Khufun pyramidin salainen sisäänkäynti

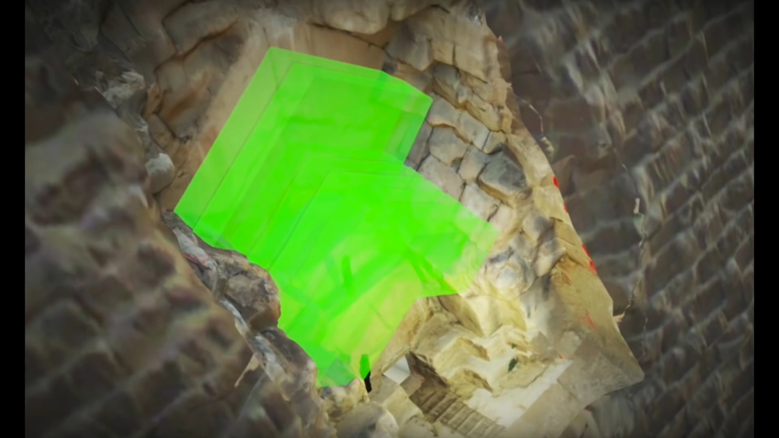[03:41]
Uloimmat katelohkareet ovat olleet matalampia seinämän rakenteen mukaan, koostuen kokonaisuudessaan kolmesta rivistä korkeampia ja kuudesta matalampia. Tämä kate on alunperin peittänyt sisäänkäynnin pyramidin laskevaan käytävään, muodostuen eräänlaisen eteiskammion.